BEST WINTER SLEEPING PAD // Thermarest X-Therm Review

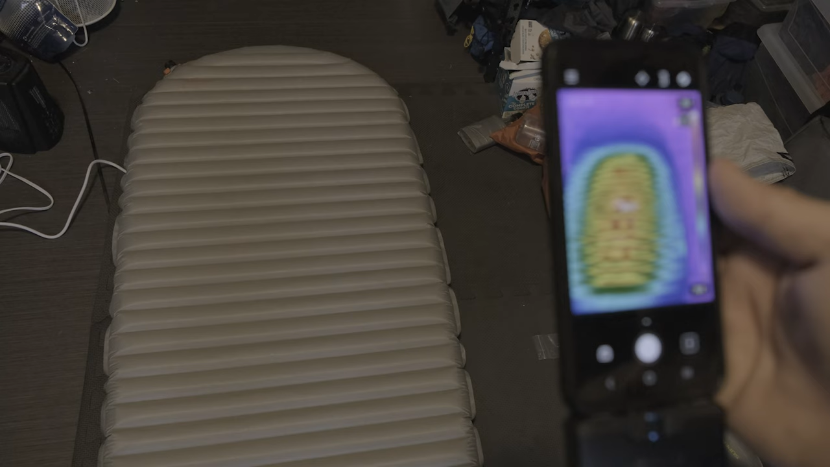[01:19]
I've done infrared thermal imaging on this pad using a heat pad underneath in order to see how much heat gets through the pad and you can see with the images that the X-Therm performs very well.
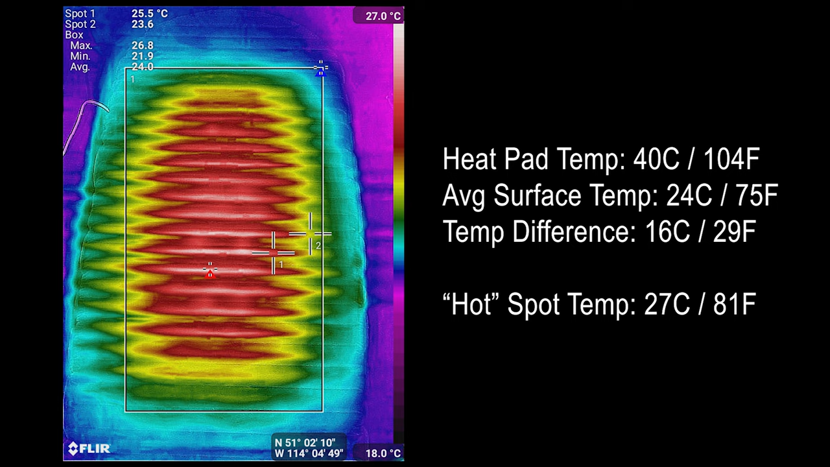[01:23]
On screen: scale top 27.0°C, scale bottom 18.0°C
It has consistent insulation throughout so you don't have any little hotspots that are going to be kind of conduits of cold air to come up and cool you off and it generally just insulates very well.